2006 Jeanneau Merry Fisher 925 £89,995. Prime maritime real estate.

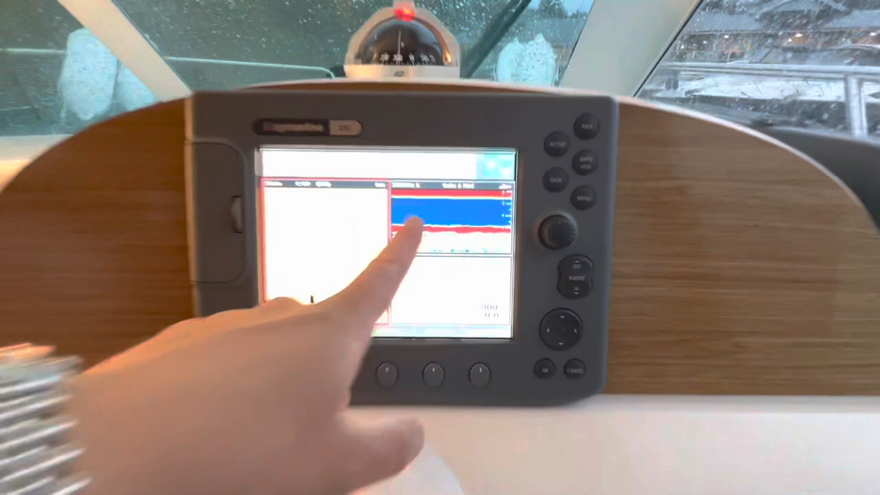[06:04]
We've also, as you can see there, got a transducer for depth,